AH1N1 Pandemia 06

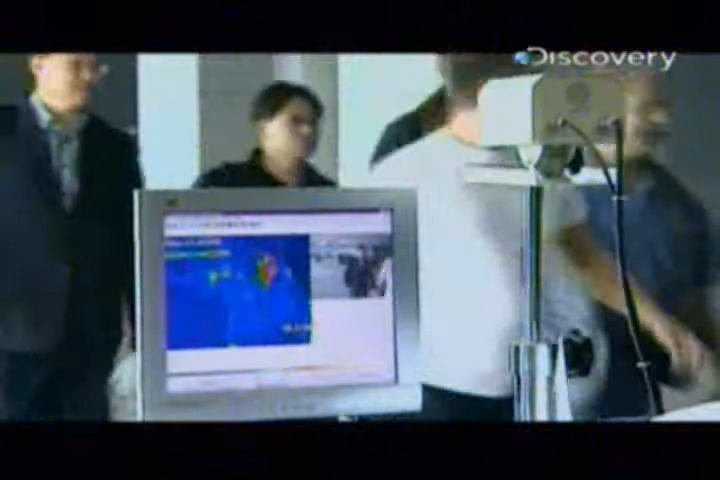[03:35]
Y en Manila, Seúl y Hong Kong, a una gran distancia de Ciudad de México, los viajeros eran escaneados por la fiebre.